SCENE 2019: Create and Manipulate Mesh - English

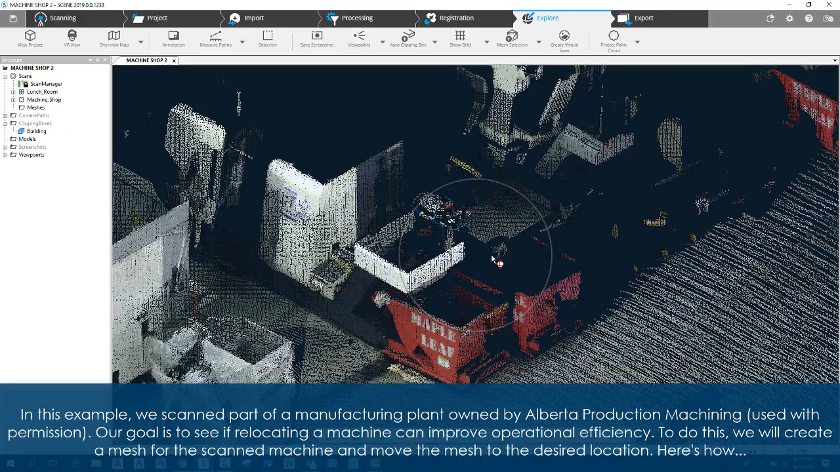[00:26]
Our goal is to see if relocating a machine can improve operational efficiency.
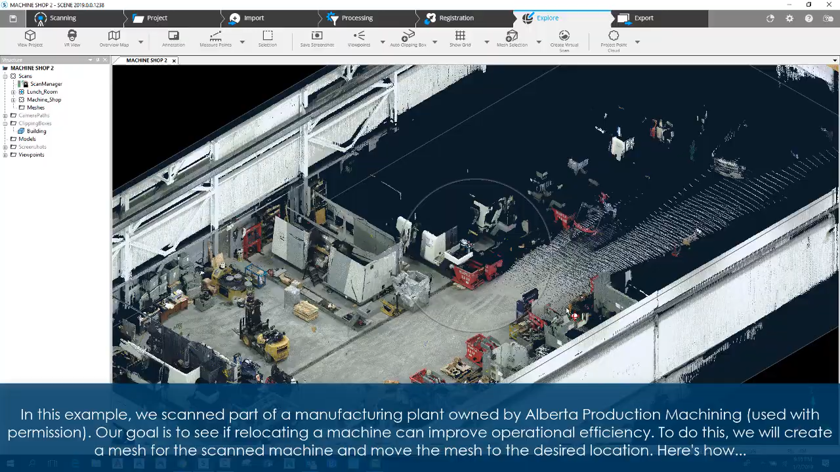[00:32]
To do this, we will create a mesh for the scanned machine and move the mesh to the desired location.
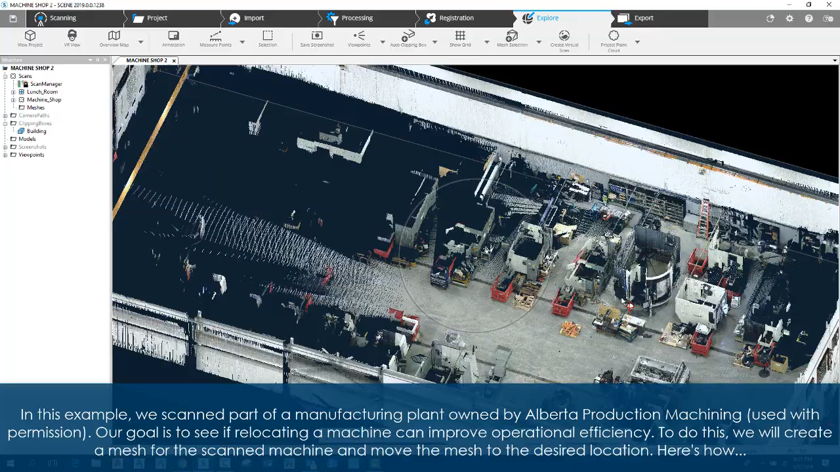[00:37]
Here's how.
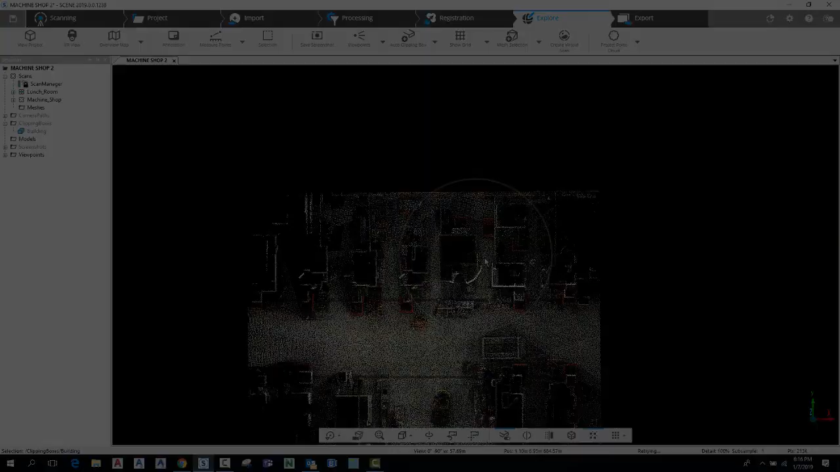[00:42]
We've cleaned up the view with clipping boxes. Next, we'll isolate the machine with a clipping box in all dimensions.
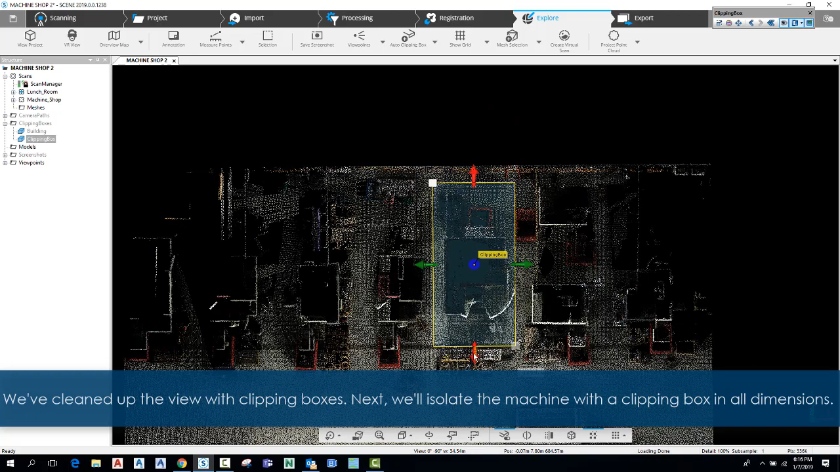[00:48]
A best practice includes removing the floor beneath the machine and any stray or
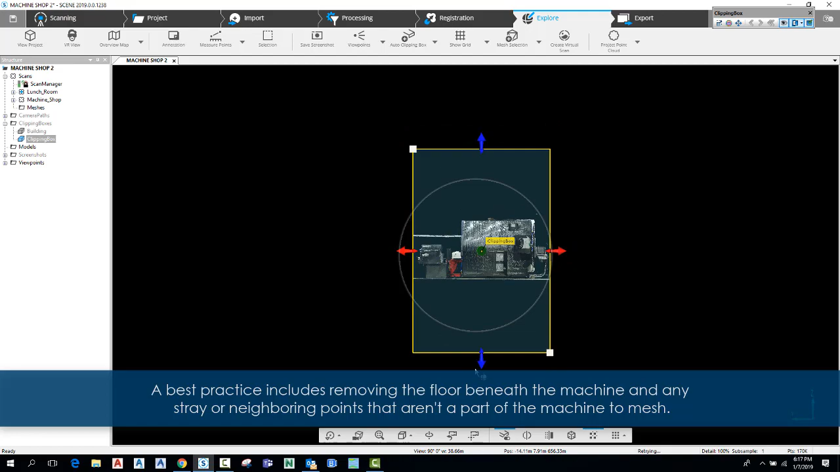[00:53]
neighboring points that aren't a part of the machine to mesh. Ready to mesh?
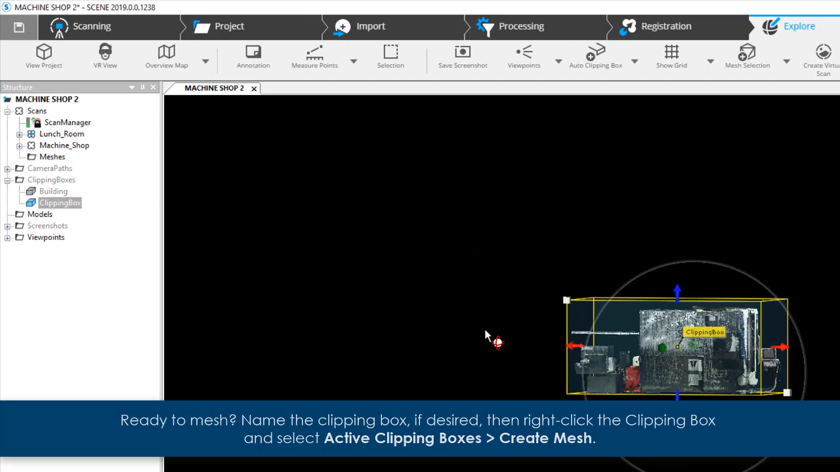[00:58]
Name the clipping box if desired, then right-click the clipping box and select Active Clipping Boxes Create Mesh.
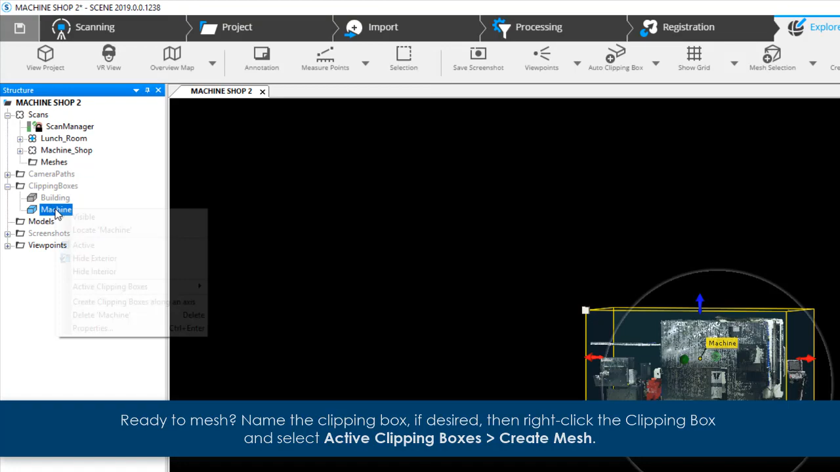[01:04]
Name the mesh. Select options such as watertight, density, maximum number of triangles, etc. Click Create.
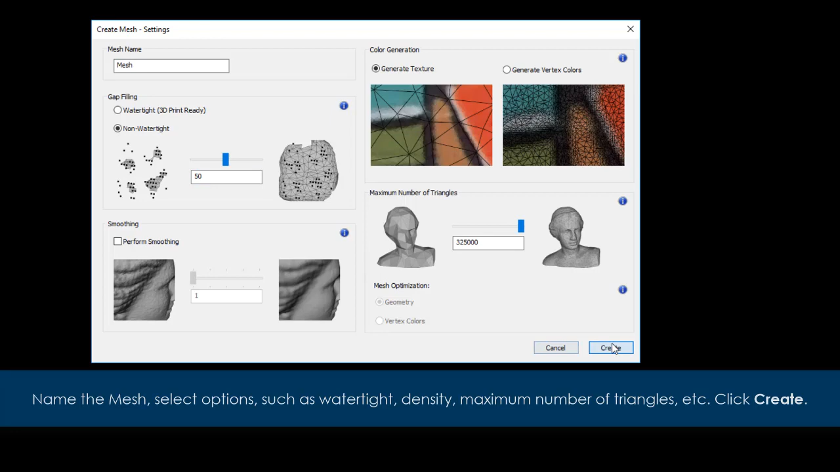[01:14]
Click OK and see the mesh in the structure panel.
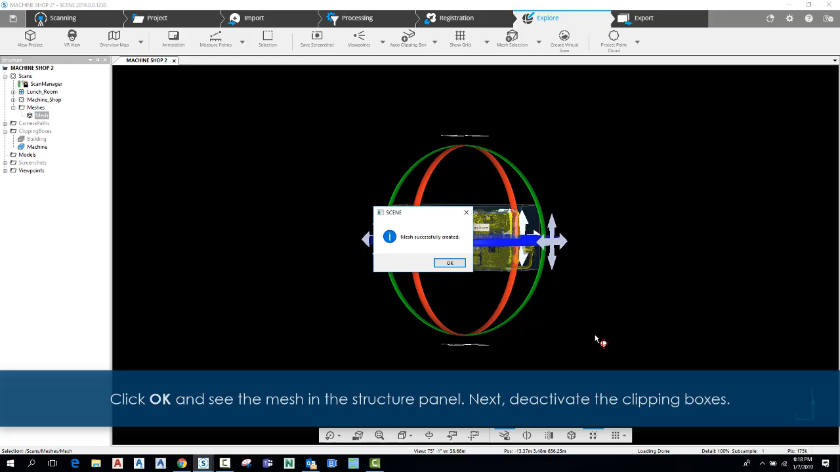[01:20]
Next, deactivate the clipping boxes.
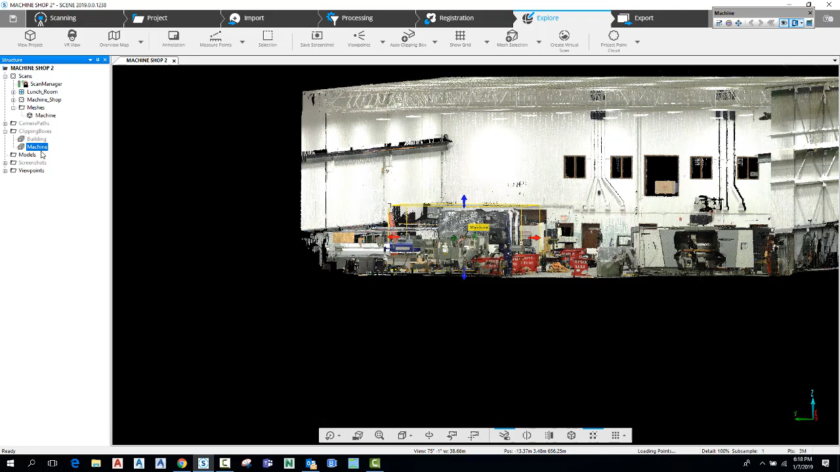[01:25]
To manipulate the mesh, select it from the structure panel.
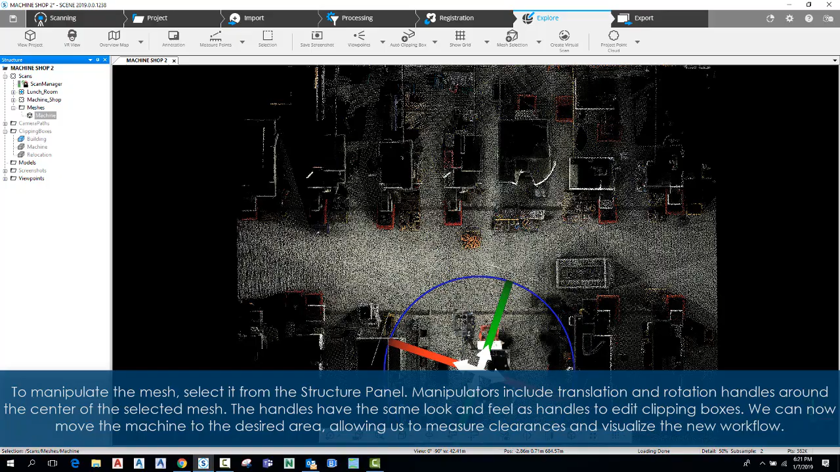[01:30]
Manipulators include translation and rotation handles around the center of the selected mesh. The handles have the same look and feel as the handles to edit clipping boxes.
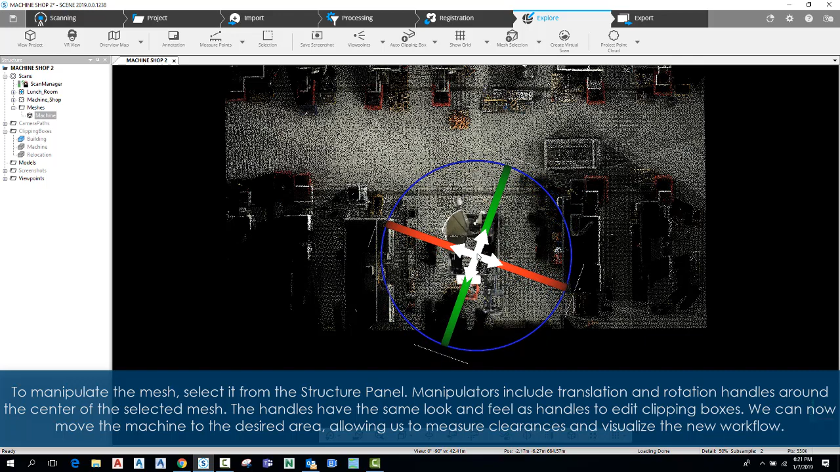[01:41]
We can now move the machine to the desired area, allowing us to measure clearances and visualize the new workflow.
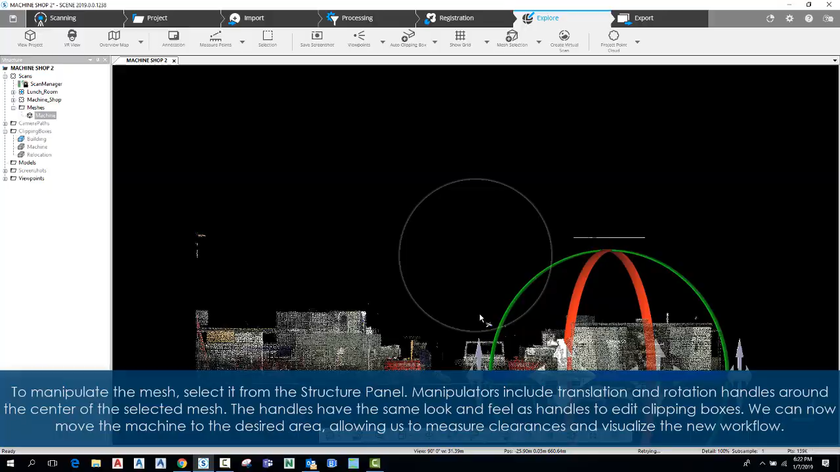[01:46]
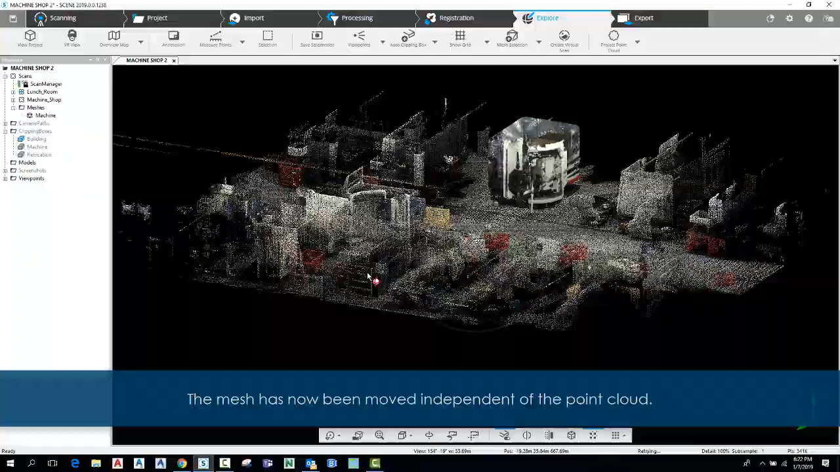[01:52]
The mesh has now been moved independent of the point cloud. The mesh has now been moved independent of the point cloud. You